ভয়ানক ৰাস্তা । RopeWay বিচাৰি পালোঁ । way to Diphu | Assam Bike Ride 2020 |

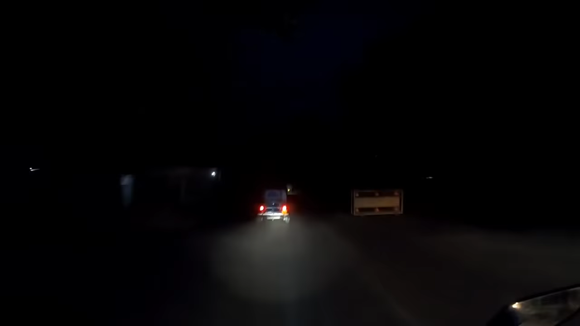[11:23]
অকমান পোহর ভাল রাস্তা আর পুলিশের চেকিং
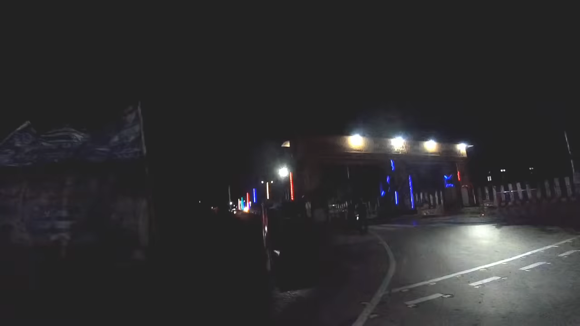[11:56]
এইটো আসলে আমি উভতি আহি দেখিছোঁ এইটো কার্বি কিবা এটা আছে ইয়াত কার্বি পিপল হল